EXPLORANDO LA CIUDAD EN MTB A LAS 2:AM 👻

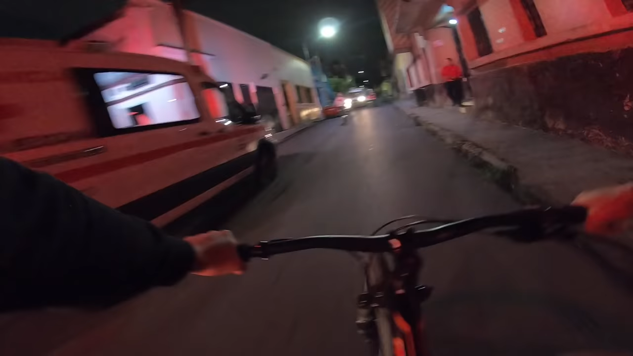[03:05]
Pues bueno, amigos, parece que algo acaba de pasar allí.
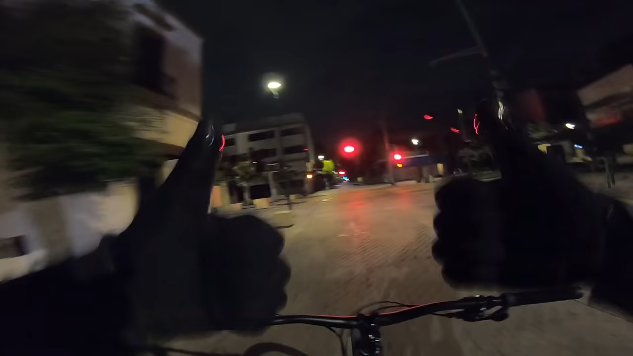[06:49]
Pues bien, banda, seguimos avanzando aquí por los barrios underground. Por allí había una chica con BMX.